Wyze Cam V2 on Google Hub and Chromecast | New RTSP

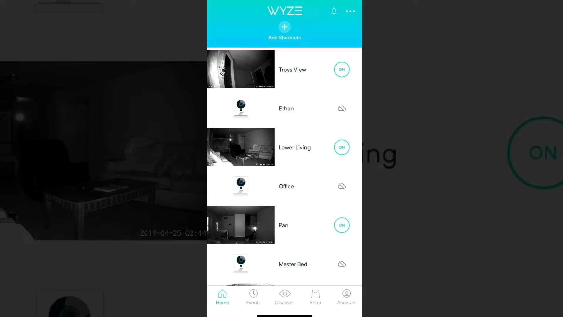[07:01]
Because if I click on Troy's view right now, nothing is going to happen. It's just going to load for a long time. So just set up a new one and follow the prompts.